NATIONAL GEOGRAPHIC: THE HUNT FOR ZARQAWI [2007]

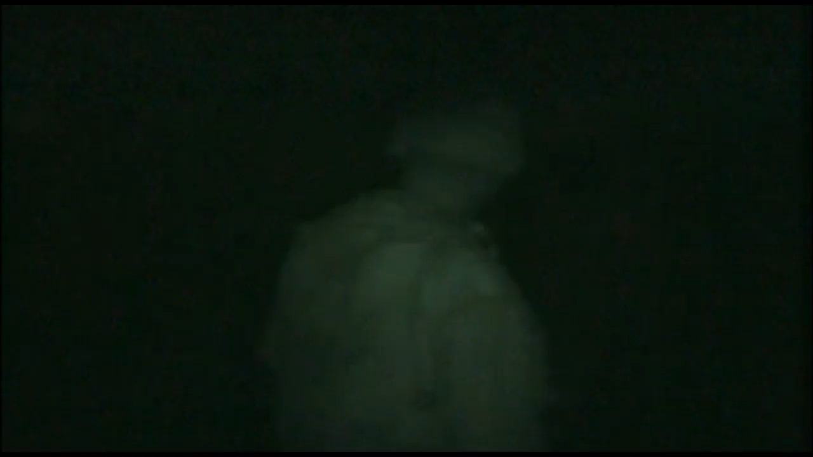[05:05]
and electronic intercepts that tells them Rahman will be going to see Zarqawi this very night.
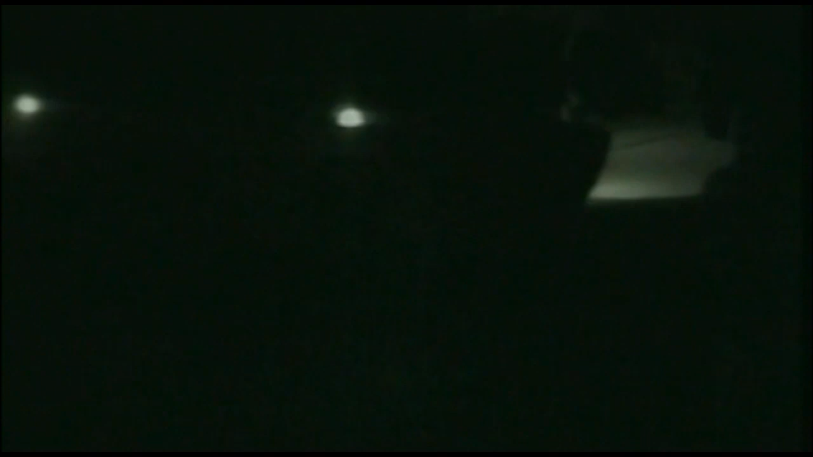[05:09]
They knew he was going to a meeting where they believed Zarqawi would be. They were following his every movement.
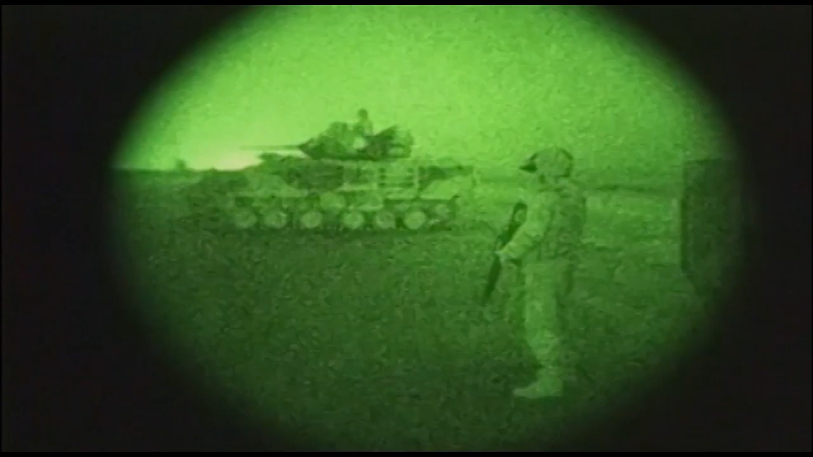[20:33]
Whenever possible the commandos operate at night using night vision and deploying helicopter pilots specially trained to fly at night.
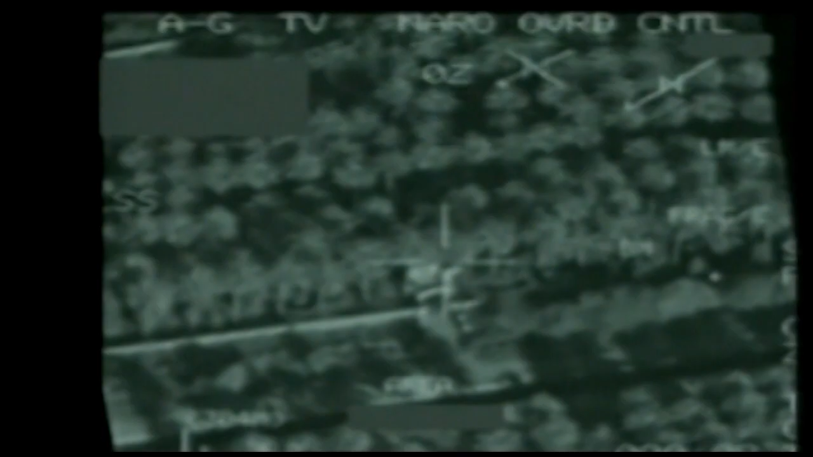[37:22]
It zeroes in on the target, which has been illuminated by a laser.
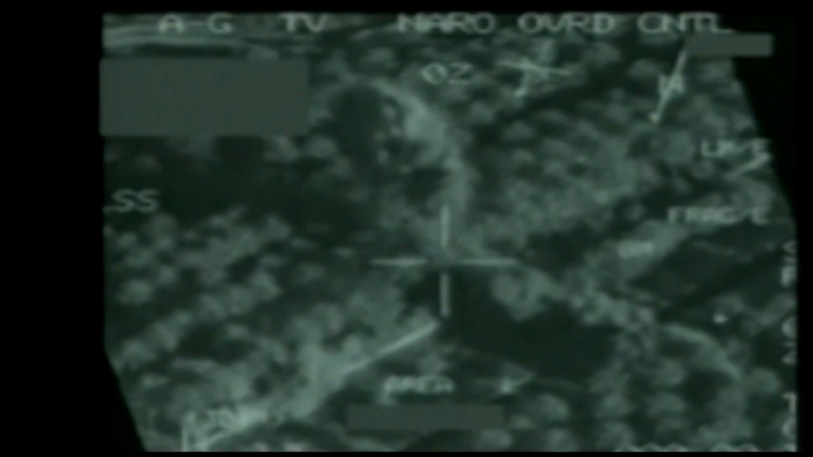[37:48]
98 seconds later, the same jet drops another 500-pound bomb, this one guided by a satellite signal.
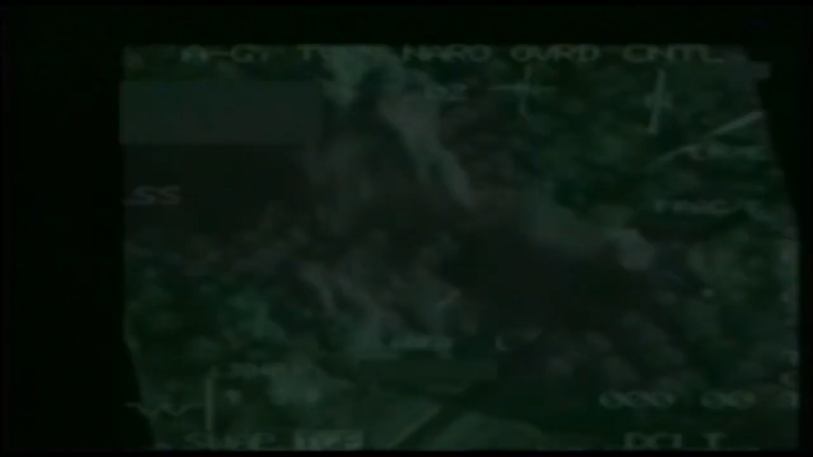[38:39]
jet drops two 500-pound bombs on his safe house.